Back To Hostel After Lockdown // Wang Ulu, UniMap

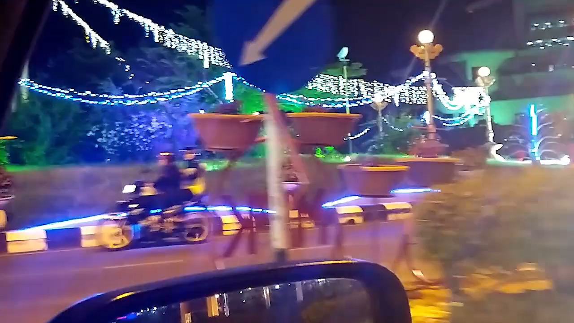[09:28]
Literally all the lights which are supposed to be anywhere in Kanga is in this roundabout.